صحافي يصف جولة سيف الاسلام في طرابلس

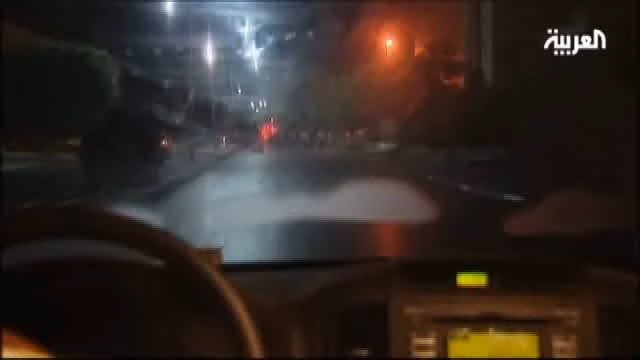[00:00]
برفقة ثلاثة صحفيين وفي سيارة مصفحة انطلقت بسرعة فائقة وسط الظلام الدامس من فندك ريكسوس تصل سيارة إلى أحد مداخل باب العزيزية